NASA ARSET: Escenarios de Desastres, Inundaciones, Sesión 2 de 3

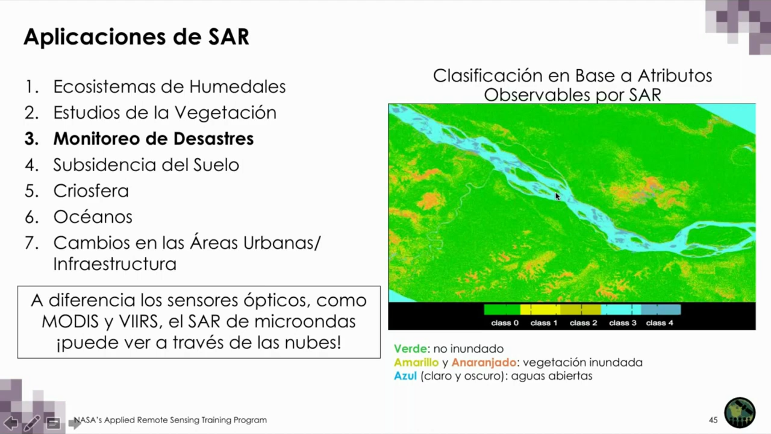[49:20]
el azul claro aquí, son aguas abiertas, o sea que son cuerpos de agua que no tienen vegetación sobre ellas.
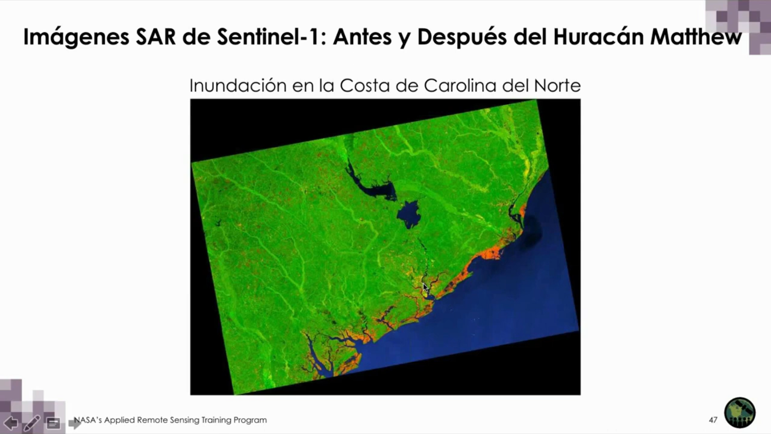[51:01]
Las áreas naranjas que aparecen a lo largo de la costa indican que estas áreas fueron inundadas como resultado del huracán. Así que vemos claramente esas áreas inundadas. Aquí, y esta es una ciudad, aquí vemos inundaciones también. Otro recurso que pueden explorar es Google Earth Engine, ya que ellos tienen la base de datos completa de las imágenes Sentinel-1.
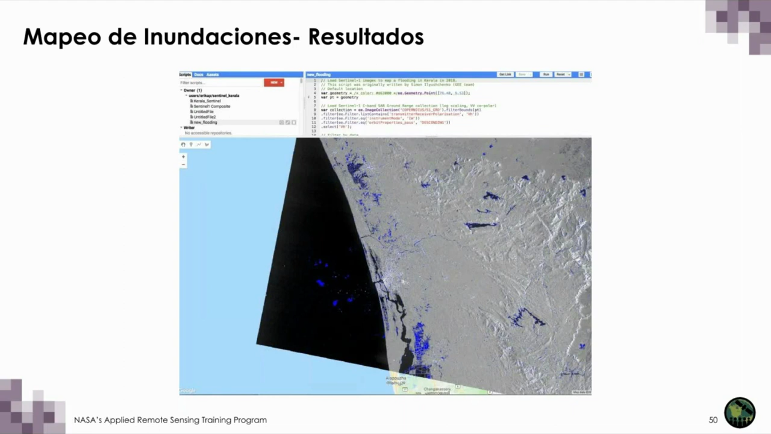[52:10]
Una de las imágenes fue antes del evento y la otra poco después del evento. Las áreas en azul son aquellas que fueron inundadas, todas estas áreas aquí. Y también hay errores aquí, ven en el mar que hay áreas azul. Así que el enfoque es en tierra.